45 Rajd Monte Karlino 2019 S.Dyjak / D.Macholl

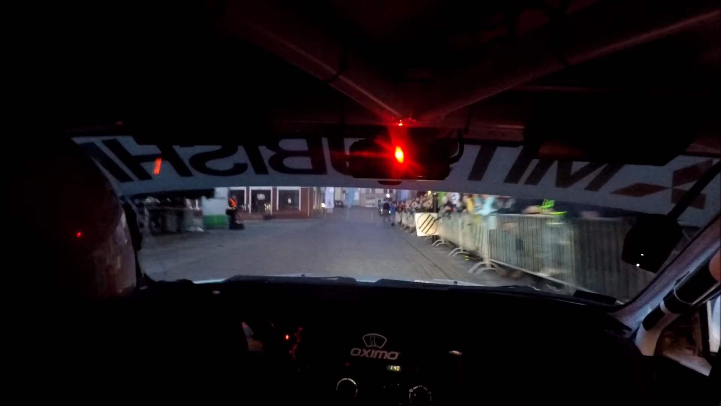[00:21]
40, lewy 2, 100, 3 kada od prawej.
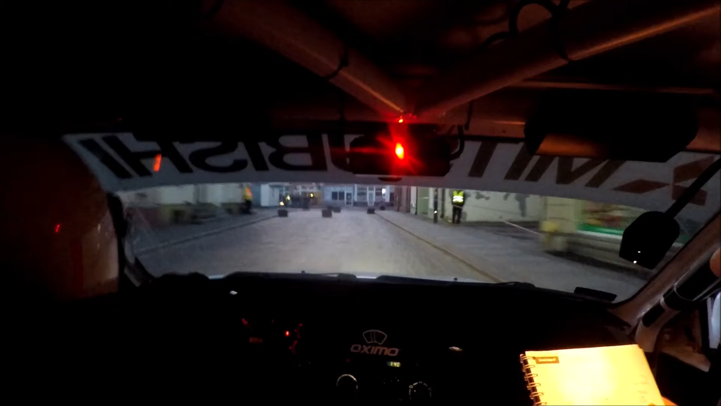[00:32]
Prawy dwa, wypuść, trzymaj lewej, paliżka, prawy dwa, trzymaj prawo,
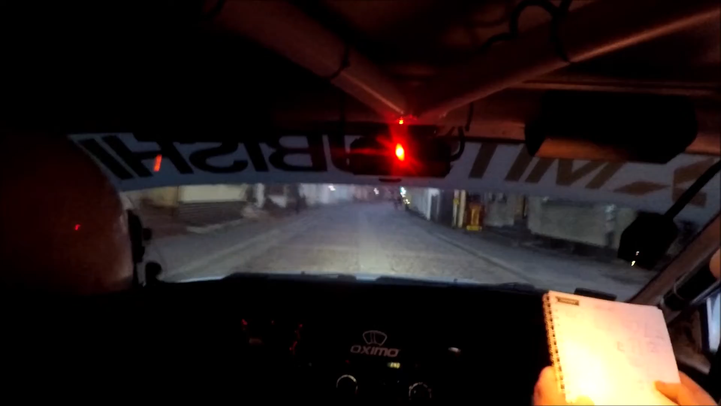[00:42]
lewy dwa, za budynkiem, lewy dwa, za budynkiem, prawy dwa, trzymaj lewą, trzymaj lewą, prawy dwa, nie zmień, nie zmień, prawy dwa,